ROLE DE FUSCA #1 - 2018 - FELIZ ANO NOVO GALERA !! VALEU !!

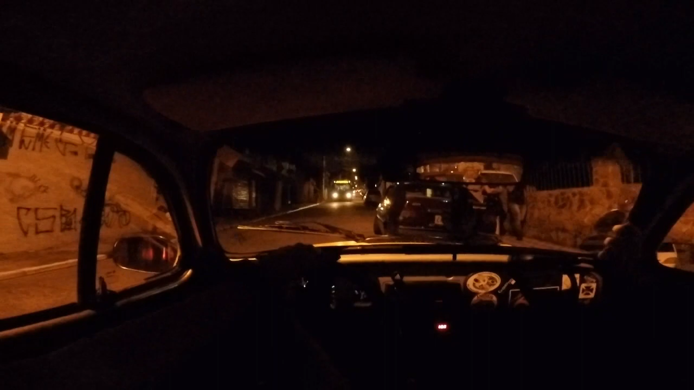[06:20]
Tá vindo um ônibus aqui. A gente tem que ter a prudência, né? De que o ônibus vai passar colado aqui. A gente não vai querer competir com o ônibus, né? Então, tem que ter a noção, né? De volante. É nessas horas que a gente mostra que a gente tem que ser motorista mesmo, né? Não ficar todo apavorado e pensando que você é o rei da rua.